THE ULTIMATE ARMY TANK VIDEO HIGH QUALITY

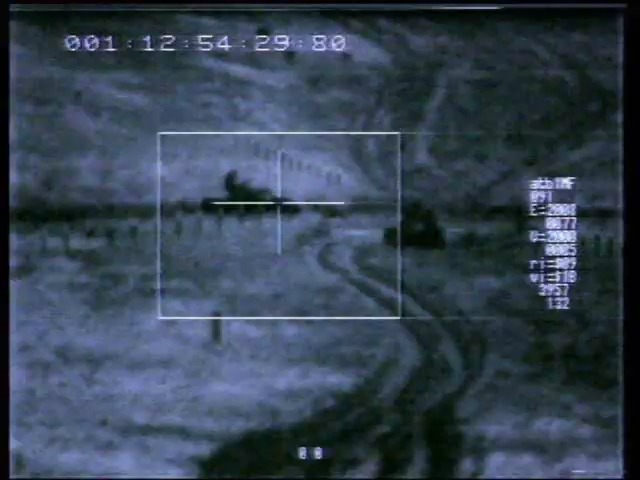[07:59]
The mast-mounted sight attached above the Tiger helicopter's main rotor transmits a digital picture to the pilot.
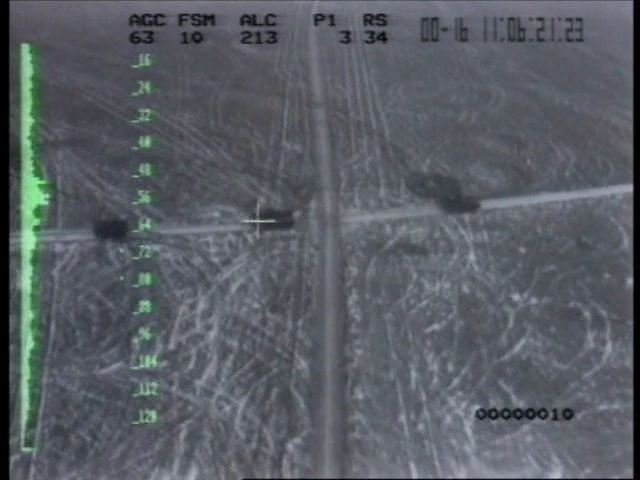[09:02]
Using onboard radar, they can identify specific targets, track them, and then destroy them.